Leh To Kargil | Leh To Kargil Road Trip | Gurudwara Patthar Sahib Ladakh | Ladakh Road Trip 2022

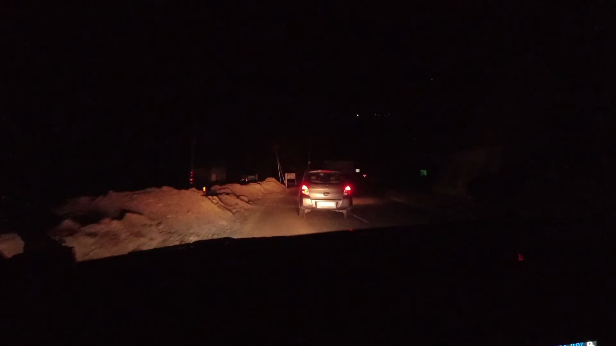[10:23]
देखिए भाई, सीन ऐसा है कि अभी लगभग रात के 11 बज रहे हैं और हम पहुंच चुके हैं कारगिल।